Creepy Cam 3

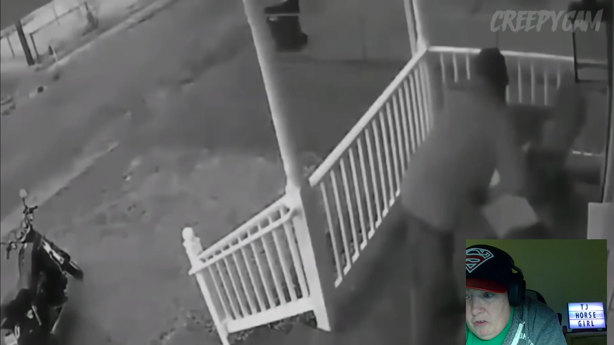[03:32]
I was thinking that someone's kid just came home from riding his bike or from school or something, and just this dude on a bike. The homeowner in this video... Scared the crap out of me. ...declines the odd man's request to use the restroom because it makes him uncomfortable.
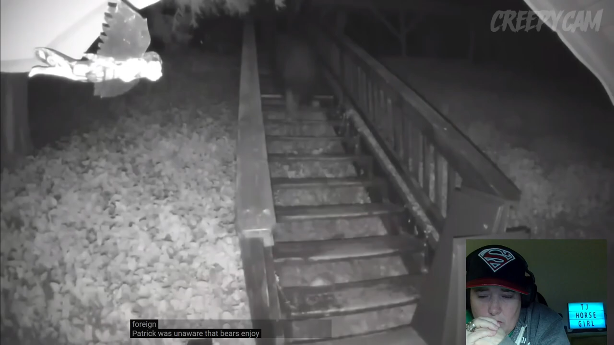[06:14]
Patrick was unaware that bears enjoy congregating in his yard. What the heck was that? He was shocked to see that other creatures besides bears also like to hang out on the steps in the rear.
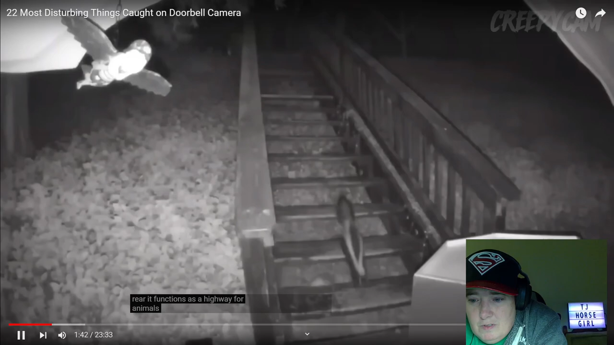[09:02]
There was a skunk! Is that a cat? Oh, jeez!
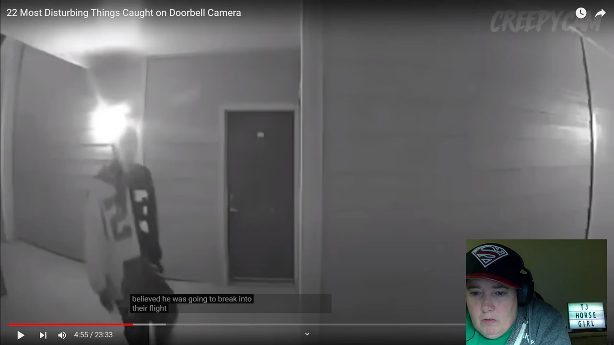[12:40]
Now, see, again, why this particular flat, as they put, at our apartment? There's one right there. Looks like there's another door right there. There's that door, and I'm sure there's other doors over there and over there. Just saying, it shouldn't bother anybody, but why that particular one? What is, what, why are they targeting that particular one? Sorry, I'm weird. This, this makes me wonder.
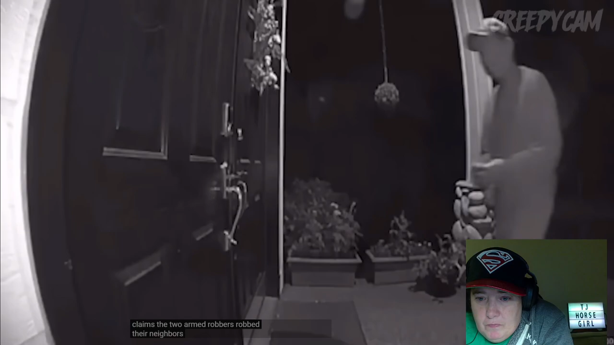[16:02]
What are they doing with the key? Oh my gosh. Where'd they get the key? Oh, they're going home. Okay. I thought that was robbers with a key.
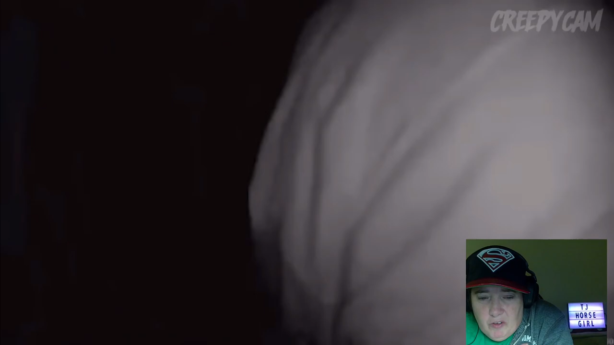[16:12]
I was like, where'd they get the key from? Holy crap. Again, this is where being aware of your surroundings.
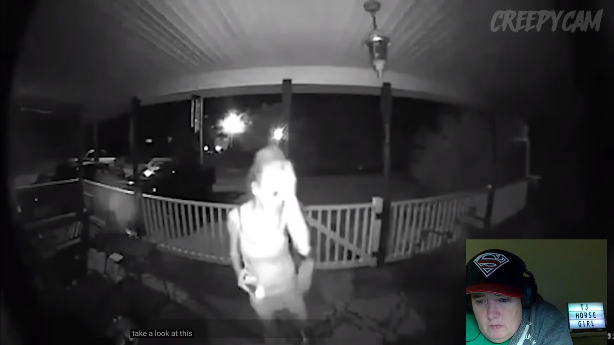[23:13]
Take a look at this highly unsettling woman. What the heck? As she tries to enter someone's home in the dead of night. They always look so creepy at night. In the night camera, they just look so creepy. Just open someone's door, no problem. Hey. Hey, you didn't leave. Why? I got my home. Hey, you shot your pants. You barely need to have them up. I'll send the name. Yeah.
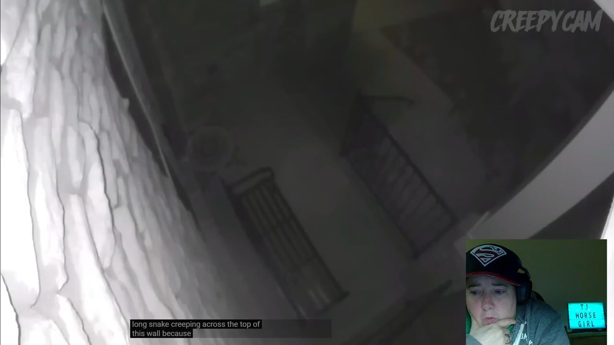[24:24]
Oh, whoa. Oh. Crappy. Crappy. Crappy. Creepy. Good. No, thank you. No, thank you. That does look like just a grass snake, though, but still. No, thank you.
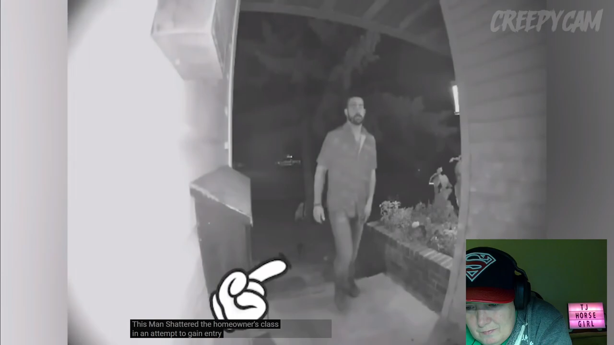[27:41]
Again! Again! Be aware of your surroundings. I don't care if you're the person living in the house, or the person trying to break into a house. Be aware of your surroundings. Holy cow. How can you do that with a cop standing right there?
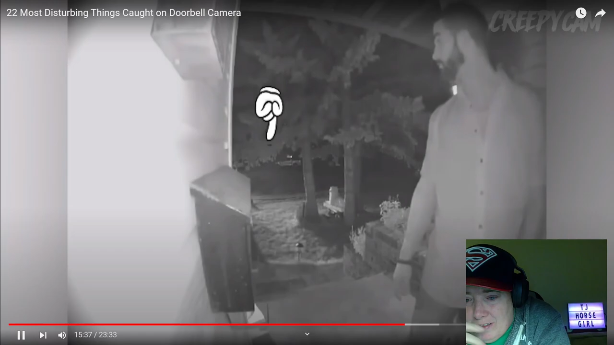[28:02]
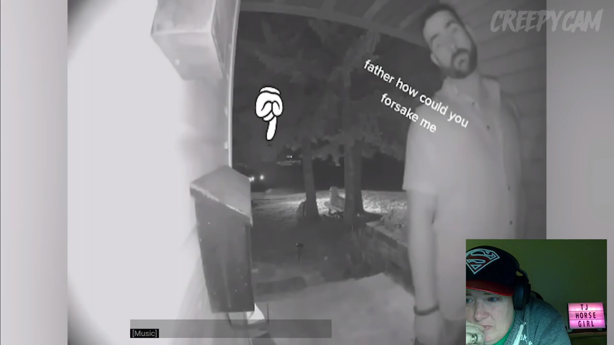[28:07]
Father, how could you forsake me? Be aware of your surroundings. Holy cow. What are you doing? What are you doing? This suspicious-looking man was seen on camera searching the area of the building for a key.
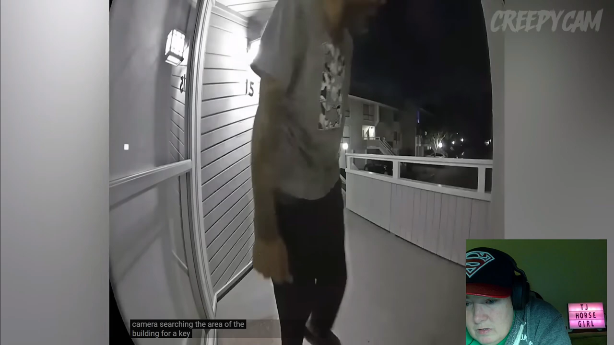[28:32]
Again, this is why you don't leave your key under a mat or anything like that in an apartment complex.
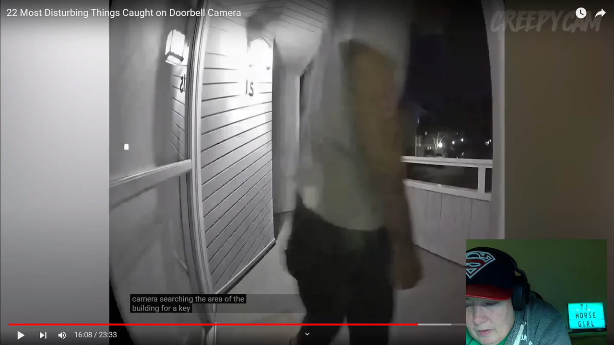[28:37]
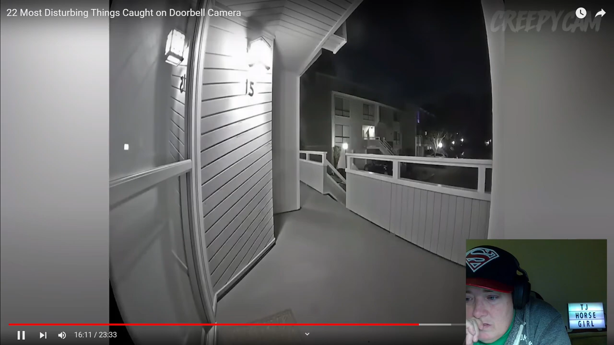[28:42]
Check under the mat. Check under the mat. Oh, we're just going to sit down outside somebody's door? What the heck are we doing?
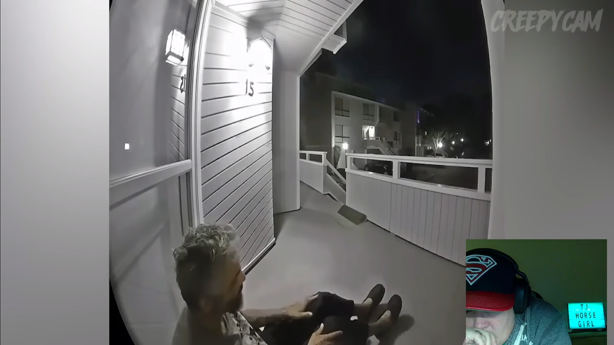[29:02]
What are we doing? What is this? What is this?